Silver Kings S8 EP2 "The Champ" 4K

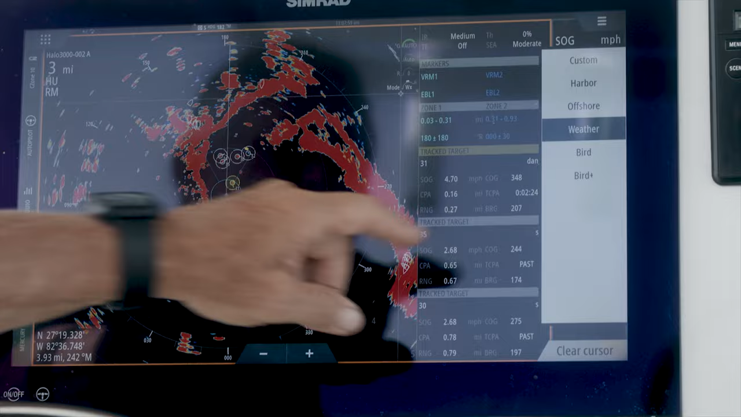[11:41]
With a range of preset modes, Halo radars have never been so easy to use.